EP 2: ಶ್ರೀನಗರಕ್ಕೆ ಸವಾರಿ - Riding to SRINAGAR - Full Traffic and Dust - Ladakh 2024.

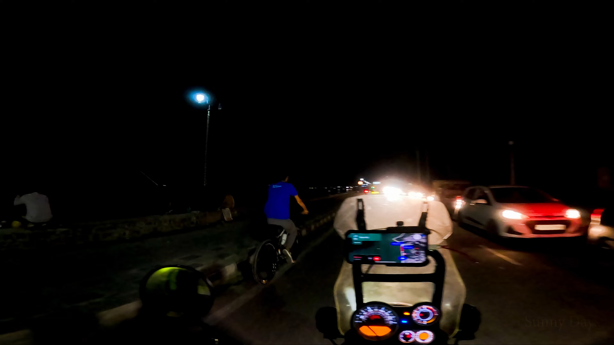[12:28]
ಇಲ್ಲಿ ಪಕ್ಕದಲ್ಲೆಲ್ಲ ಕಾಣ್ತಿರೋದೆ ದಾಲ್ ಲೇಕು. ಇವಾಗ ಕಾಣಿಸ್ತಿಲ್ಲ, ಬೆಳಿಗ್ಗೆ ತೋರಿಸ್ತೀನಿ.
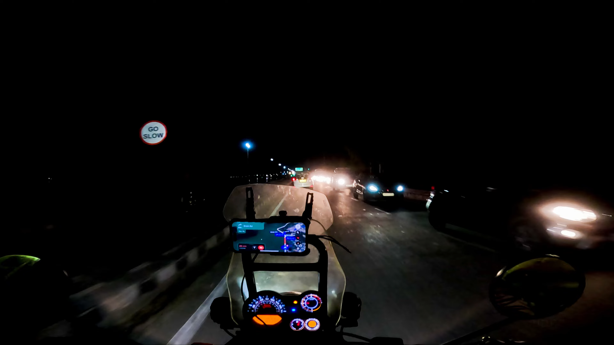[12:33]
ಫುಲ್ ಟ್ರಾಫಿಕ್ ಆಗ್ಬಿಟ್ಟಿದೆ ದಾಲ್ ಲೇಕ್ ಹತ್ರ. ಇವಾಗ ರೂಮಿಗೆ ಬಂದು ರೀಚ್ ಆದ್ವಿ.